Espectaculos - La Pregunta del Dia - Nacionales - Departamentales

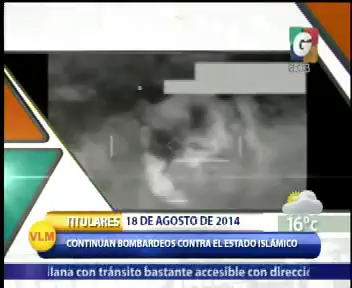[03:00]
En el mundo, Estados Unidos muestra dos nuevos videos donde se observan los ataques aéreos lanzados en contra de objetivos del Estado Islámico. Fuerzas de seguridad iraquíes y las fuerzas de defensa kurdas trabajan en conjunto para derrotar a ISIS.